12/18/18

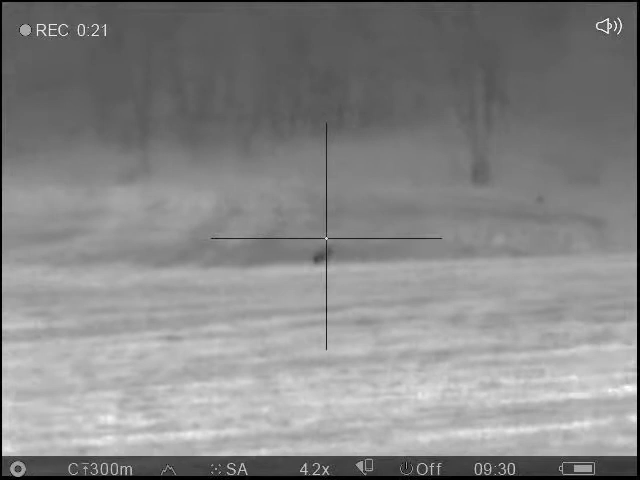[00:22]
What's that at the edge of the tent?
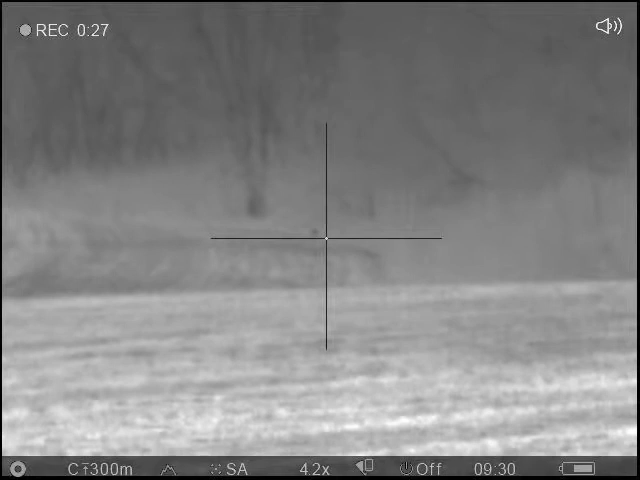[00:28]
It's kinda like a crash. What's that
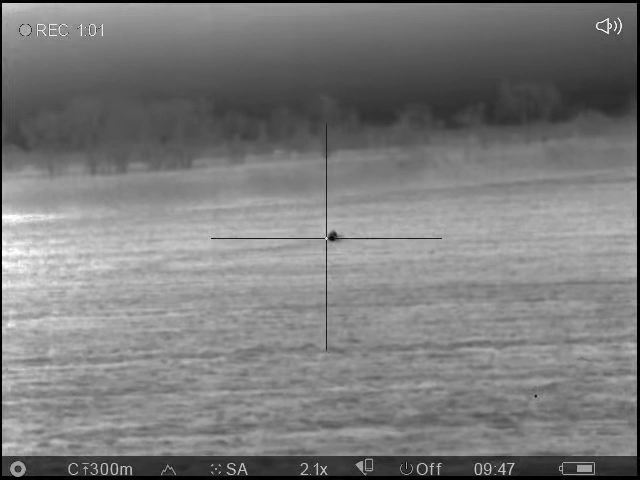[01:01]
Oh, he moved right when I shot. Alright.